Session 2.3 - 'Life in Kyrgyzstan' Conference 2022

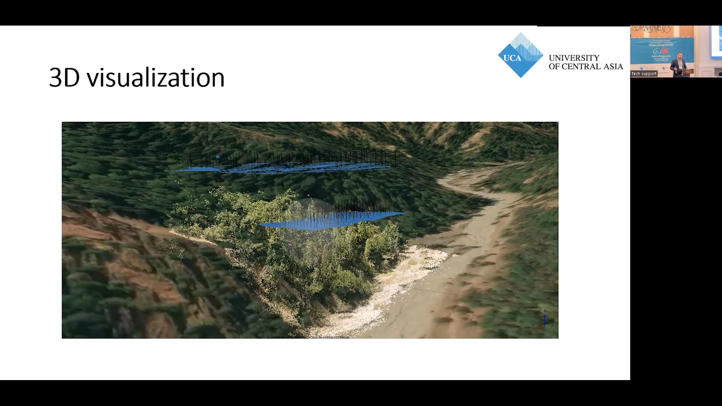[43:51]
are images from Google Earth, and the one in the middle are the images and 3D model of our drone survey work. So this is what we basically get after we do our survey. And as Evgenii was talking before, we have a multispectral drone with a multispectral camera.